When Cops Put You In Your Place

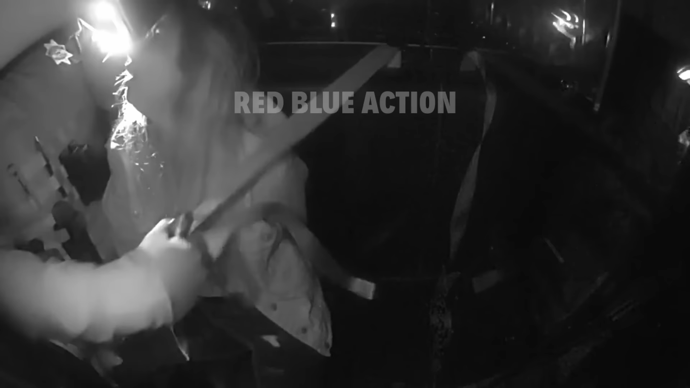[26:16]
It'll hurt me more. It will still get the same thing across. If you kick me, you're going to be sorry. No, I'm not kicking. Because you're going to get a felony charge. I'm not kicking you. You are. All. Get your leg off me now.
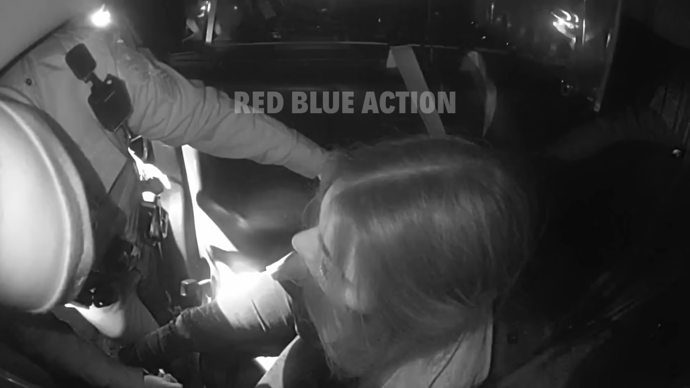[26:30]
I'm not touching you at all. Wait, you're doing it on purpose. Come on, step out. I'm telling you to step out so I can move the seatbelt. Step out. But it doesn't make sense. Ouch. It doesn't make sense.
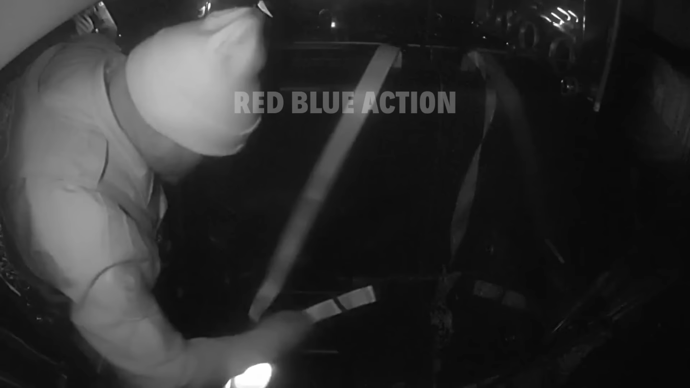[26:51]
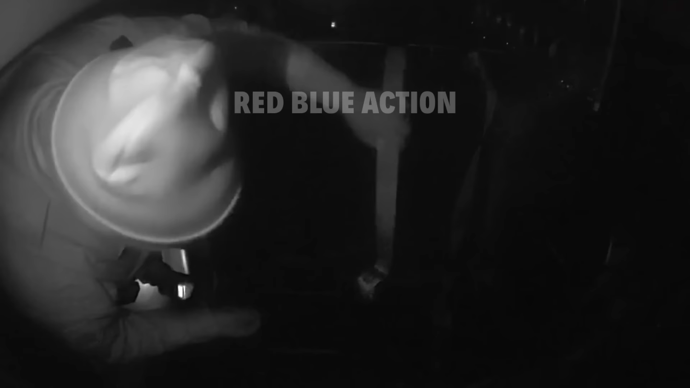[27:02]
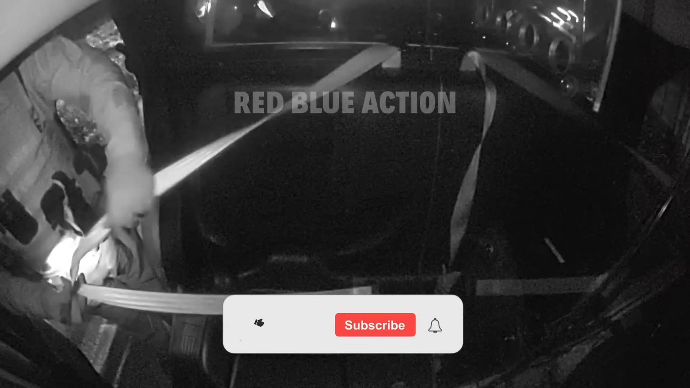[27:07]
Listen, okay. If you want to get out quickly, then just go with the flow. Relax. Alexia. Okay? Alexia, you're drunk. Stop it. Oh, sorry. Gotta get in the car. Okay. Have a seat in the car. Hold on. Wait. No. Just pause. Get in the car. Let go of me. No. Nope. Get in the car. Why? But what? This isn't a negotiation. Get in the car. Wait, pause. Come on. Pause. No.